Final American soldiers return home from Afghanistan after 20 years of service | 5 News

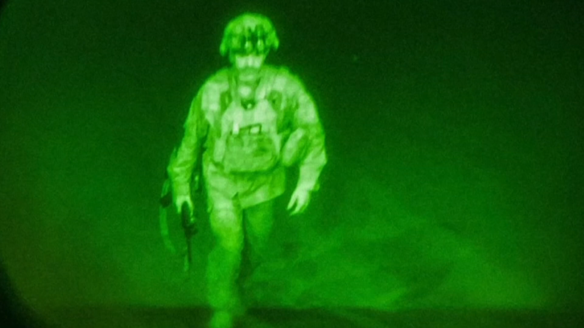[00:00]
The final steps of America's boots on the ground. Major General Chris Donoghue, the last U.S.
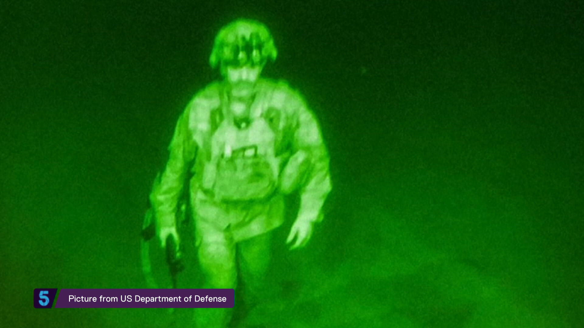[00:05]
soldier to leave Afghanistan, boarding a C-17.